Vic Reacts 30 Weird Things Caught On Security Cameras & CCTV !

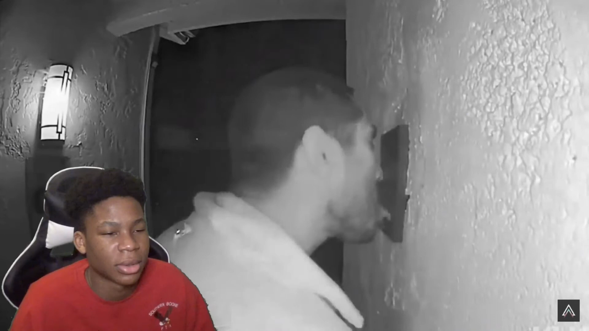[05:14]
The 33-year-old resident of California was detained by the police, and he was never able to explain his close bond with an intercom. Dude, what? This looks like the film set for a new installment of Fast and the Furious in Brazil.